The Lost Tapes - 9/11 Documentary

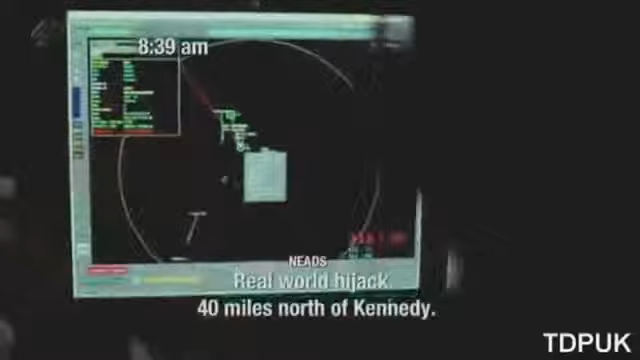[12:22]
Real world hijack, 40 miles north of Kennedy. Do you have time to give me any other information?
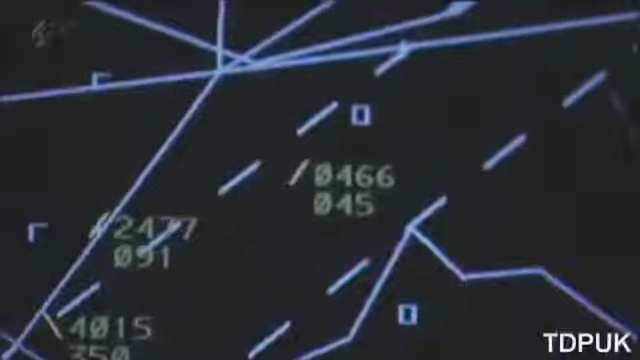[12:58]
But the hijackers are one step ahead of both the military and civilian authorities.
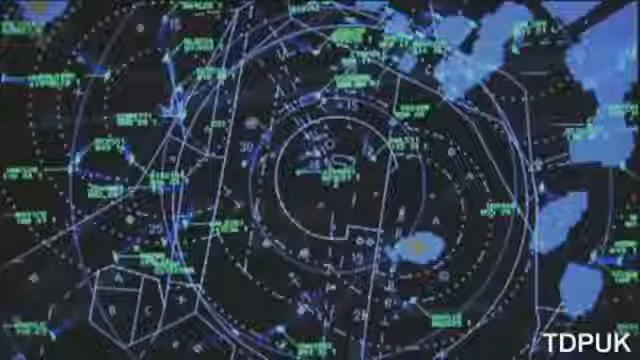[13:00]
They've turned off the plane's transponder.
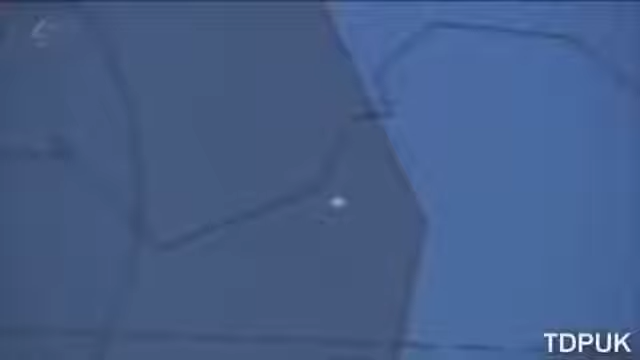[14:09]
They knew that we needed this to locate them. They turned it off, they went lower, they went slower, everything, you know, to stop us from being able to get that exact location.
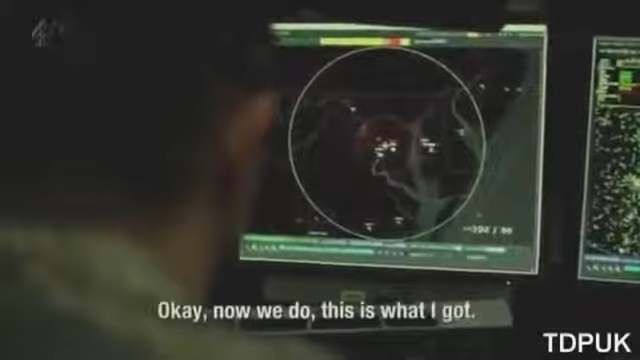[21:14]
Yes. This is what I got. Possible news that 737 just hit the World Trade Center.
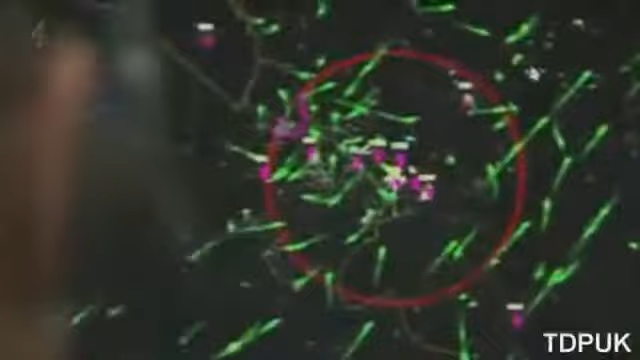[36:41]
But while NEADS are attempting to defend the capital, and the FAA are trying to clear the skies, one flight over Cleveland is causing concern for local air traffic controllers.